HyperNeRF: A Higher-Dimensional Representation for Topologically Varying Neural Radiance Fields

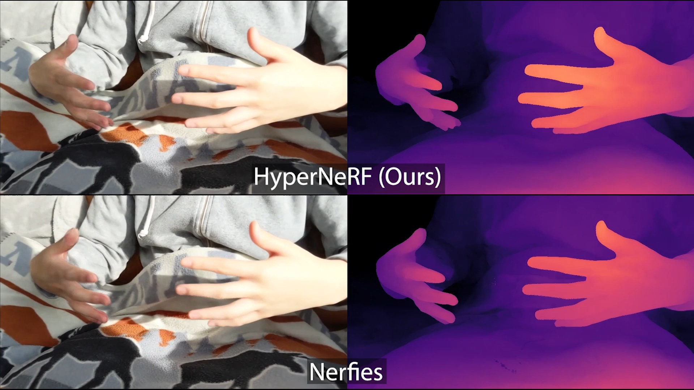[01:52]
We now show results comparing our method to Nerfese. We render novel views of the scene at frozen moments in time, creating a bullet time effect. Next, two minutes.